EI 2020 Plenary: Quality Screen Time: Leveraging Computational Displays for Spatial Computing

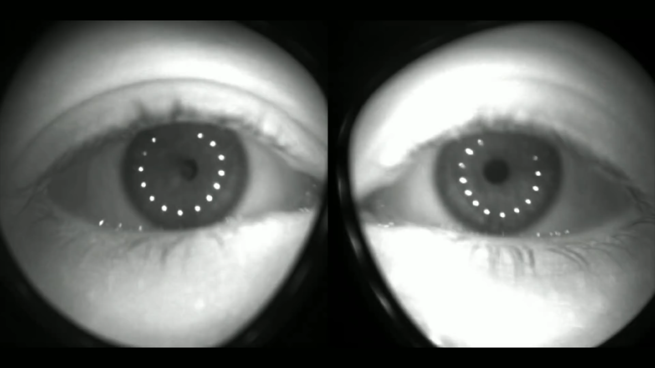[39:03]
It's probably hard to see, but the eye appearing on your left doesn't have an elliptical pupil, a circular pupil. There's actually intrusion of the iris into the pupil. And so all of a sudden, you know, your ransack algorithms looking for that ellipse are going to get confused. And they're going to get confused anyways, because of course you have droopy eyelids and eyelashes. So now just like a simple ellipse fit with ransack probably ain't going to cut it unless it's a grad student project.
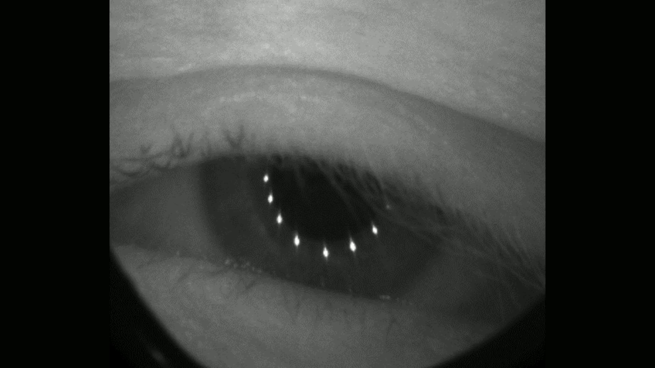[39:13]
And on top of that, if you're a computer vision researcher, this is not a rigid body tracking problem. This is my favorite video in the talk.
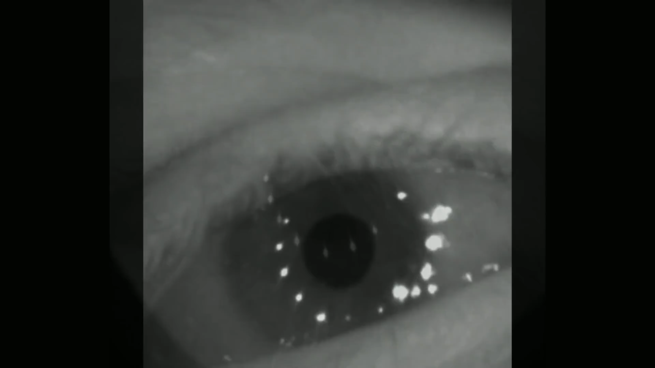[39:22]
I hope you can get it at this distance. Here is why eye tracking is both creepy and difficult. Let me play this high speed video. Do you see that? So if you watch the boundary of the pupil, you'll see it bounces, because it's a non-rigid body. Here we go. So even your assumptions about the eye, if you're going to do this for real and not just a class project, you have to model the eye as a non-rigid body potentially. This is a hard problem, like italicized hard.
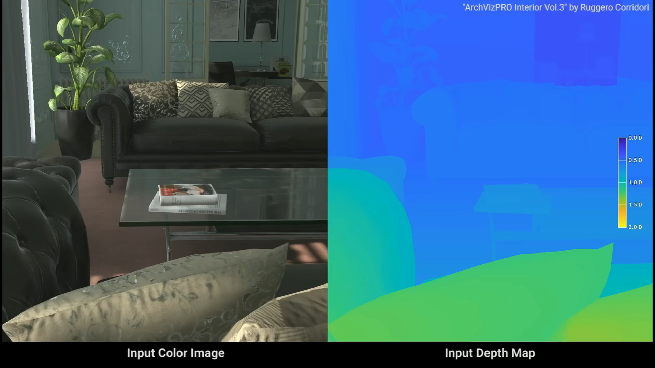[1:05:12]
So here we zoom through the scene. This is a real-time use of the algorithm.
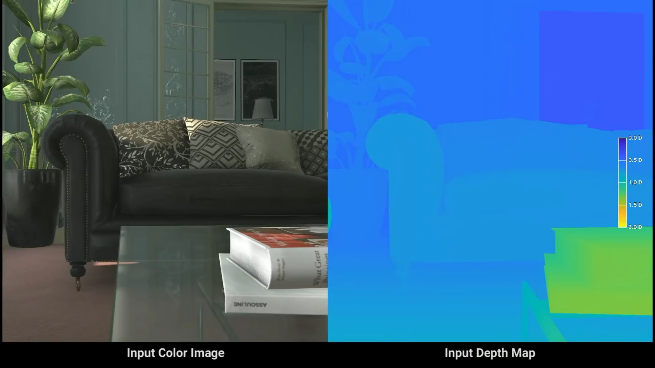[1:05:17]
So you can see there's translucent surfaces, specular surfaces, aliasing, all sorts of things that an algorithm would have to contend with.
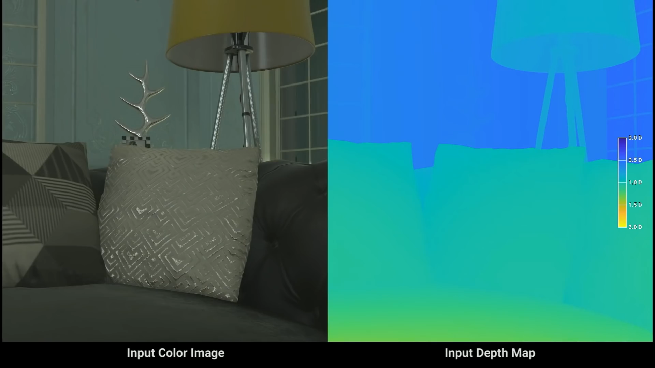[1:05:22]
And then given that crazy random scene database, this is an AB comparison between accumulation buffer, which is ground truth, and deep focus on the right.